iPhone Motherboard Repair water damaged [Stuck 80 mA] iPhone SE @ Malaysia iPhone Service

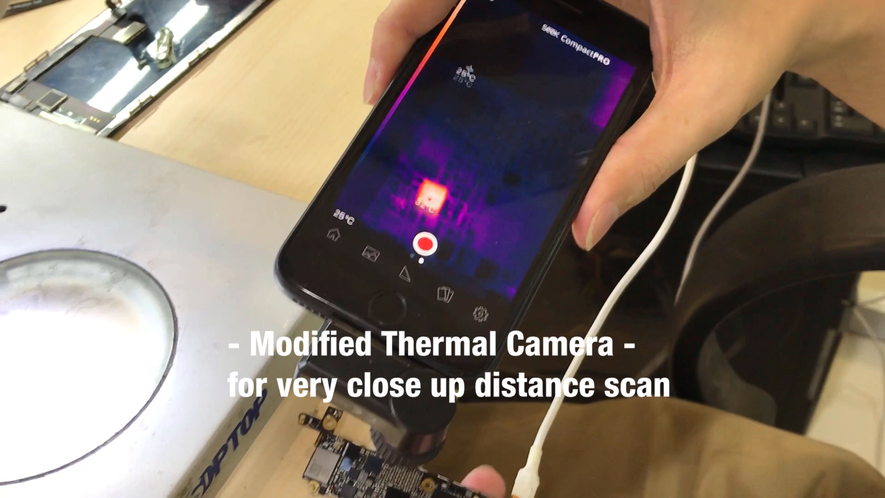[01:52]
So, as you can see the 32 degree, this IC is keeping getting hotter. But in our hand cannot feel it.
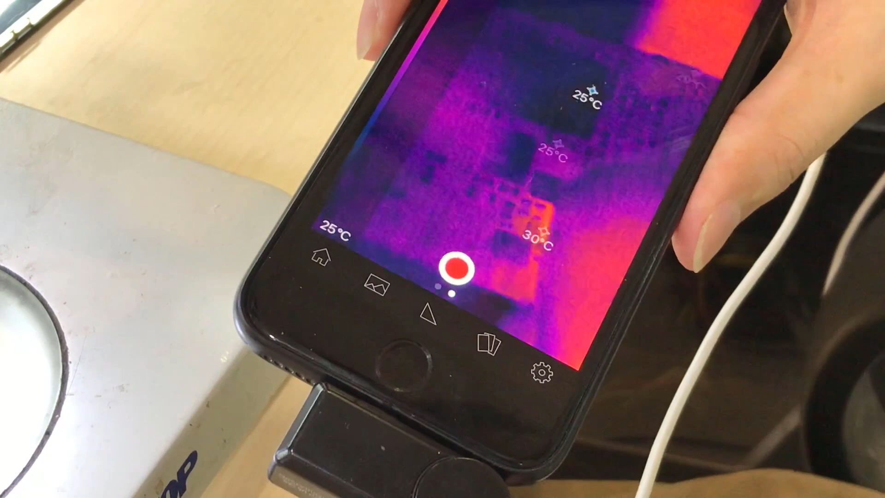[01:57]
See, my hand, the thumb is higher than the IC itself.
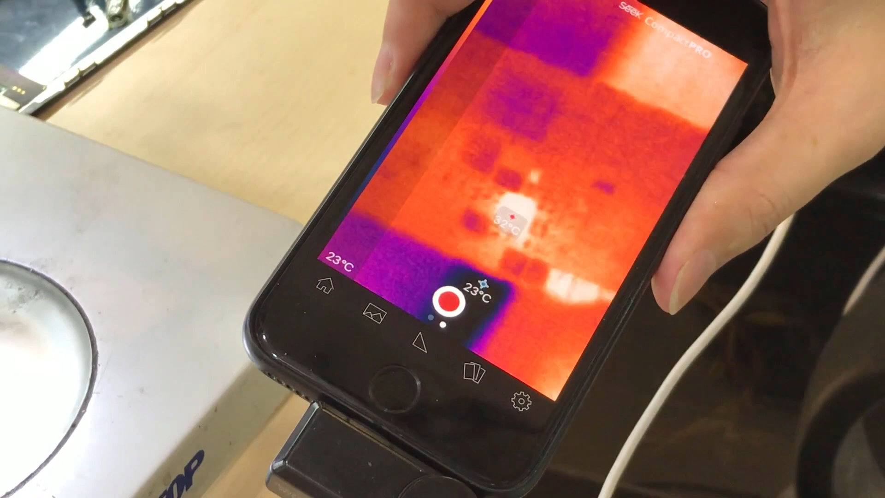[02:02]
So, all I need to do, maybe I just change this IC, the iPhone can be turned on already.
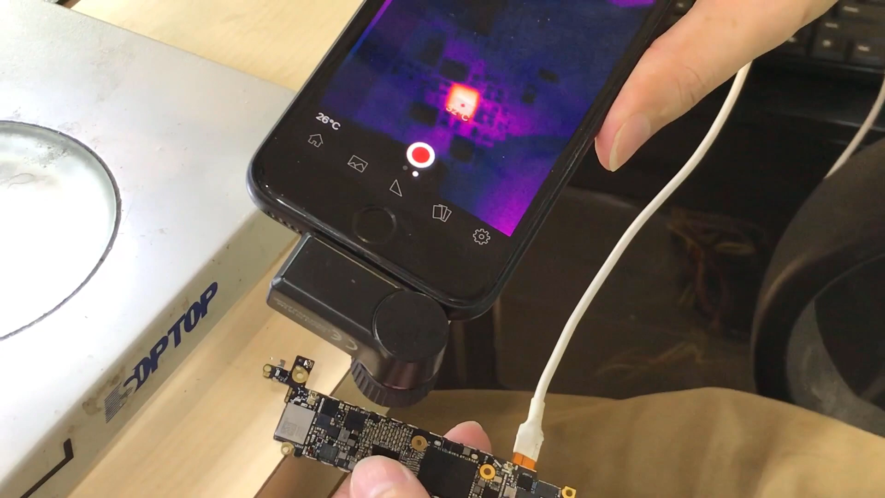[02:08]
It's that simple. Depends you have the camera tools or not.